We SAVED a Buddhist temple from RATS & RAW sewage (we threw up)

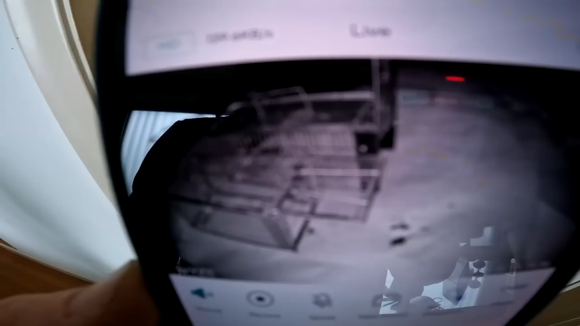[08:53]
That's what the, what it looks like at night. Nice and clean. Wow, guys, those are some angelic human beings there.
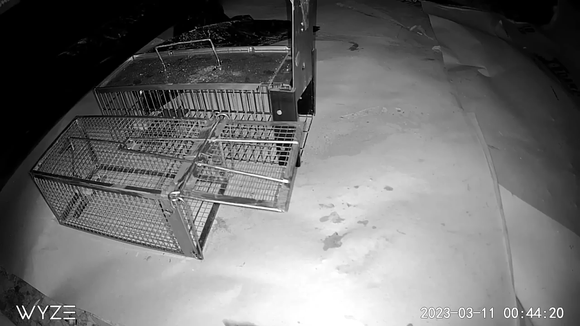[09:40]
If you saw that big rat get down on ground level, kind of whisked around, didn't enter into those humane traps. That signifies the entry points have not been identified. So in today's video, we're going deep into that bathroom.